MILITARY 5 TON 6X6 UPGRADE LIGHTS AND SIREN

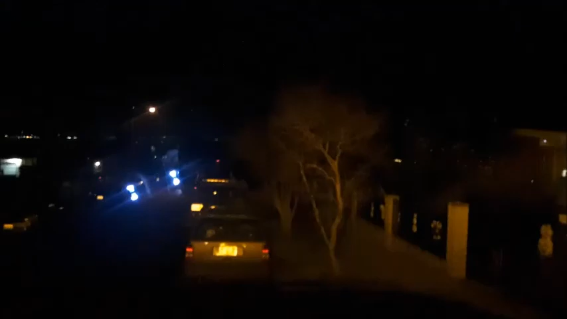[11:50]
uh code three uh code three red and blue just for testing purposes